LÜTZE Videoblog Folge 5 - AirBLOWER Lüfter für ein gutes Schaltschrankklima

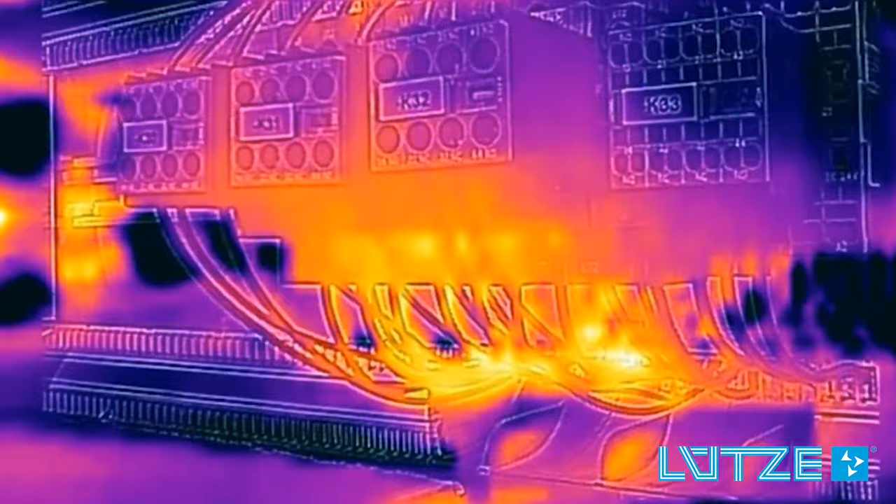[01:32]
In unserem Beispiel baut sich im Zuge der ganz normalen Wärmeentwicklung im Schaltschrankinneren ein Wärmenest auf. Schließlich erreicht der Hotspot nach rund 80 Minuten seinen Höhepunkt. Die Gefahr eines Ausfalls der entsprechenden Komponenten ist mittlerweile sehr groß.
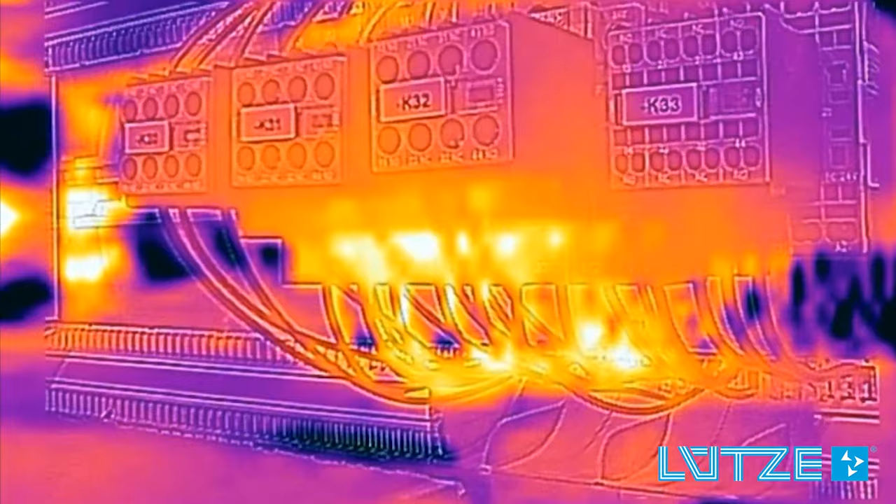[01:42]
Die Airblower Lüfterbank schaltet sich automatisch ein und sorgt so dafür, dass die Hotspots innerhalb von acht Minuten verschwinden, das Schaltschrankklima homogenisiert sich.